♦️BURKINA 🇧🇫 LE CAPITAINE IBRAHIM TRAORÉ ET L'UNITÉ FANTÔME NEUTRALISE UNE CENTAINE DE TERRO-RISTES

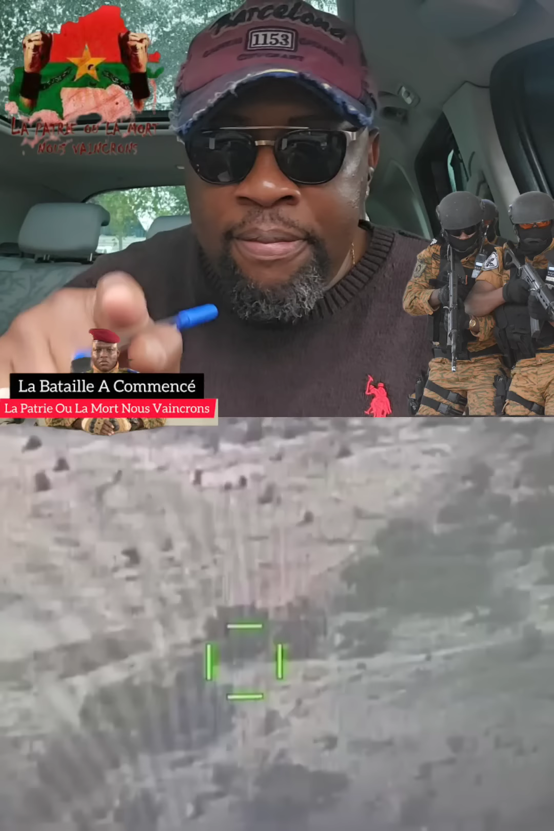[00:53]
15 kilomètres nord-est de Marcoil, les vecteurs aériens prennent le relais et précisent le renseignement.